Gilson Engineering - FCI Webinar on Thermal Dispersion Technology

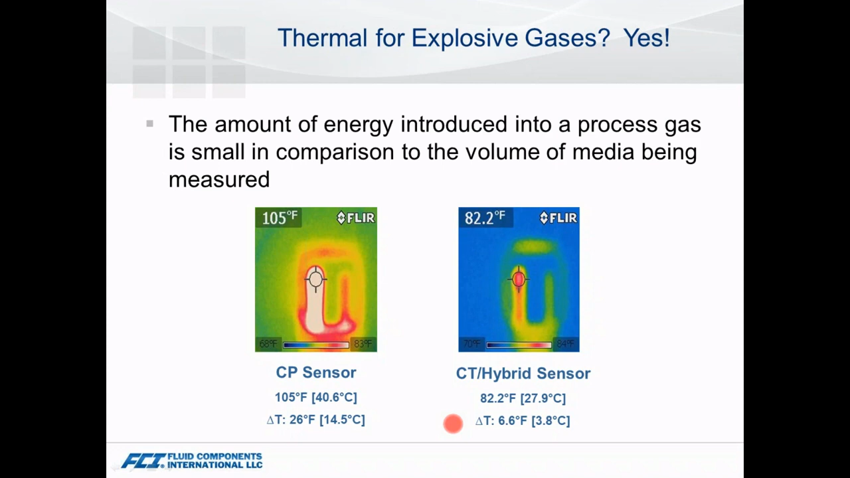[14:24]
So it's suitable for these environments because, you know, the other side of it is a small heat source. Plus in a lot of cases, you've got that lack of oxygen. You don't create the conditions in a lot of cases that would ever lead to an explosive type situation.